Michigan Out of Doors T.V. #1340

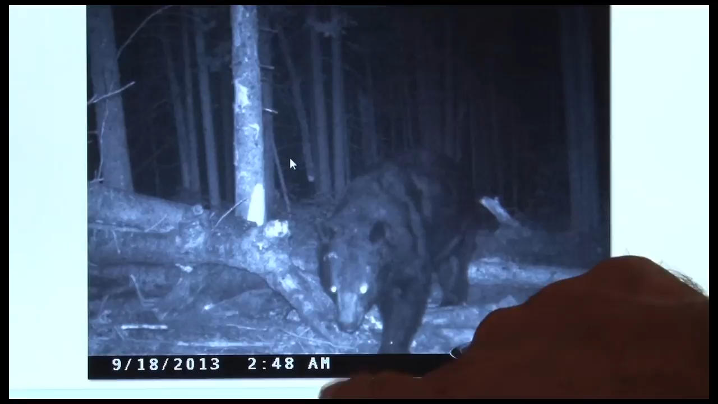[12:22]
That bear is going to be, he's a huge boar. The bear you've seen was a nice boar, real nice boar. And they don't stand baits every day. A sow will come in the bait every day almost for a month that we bait. The boars will come in generally three to four times a week if you're lucky.